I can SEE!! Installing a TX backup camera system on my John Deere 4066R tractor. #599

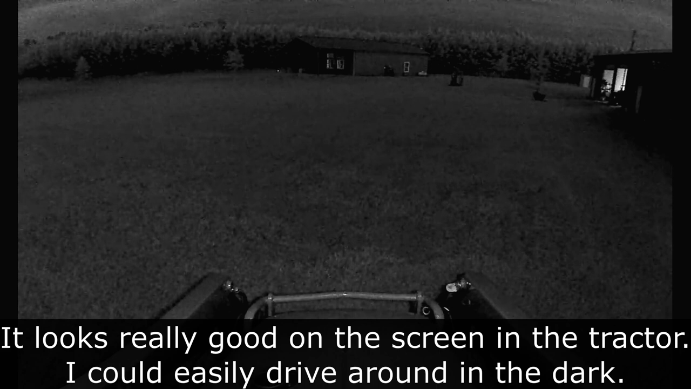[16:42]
All right, so the camera that I've got mounted all the way up here,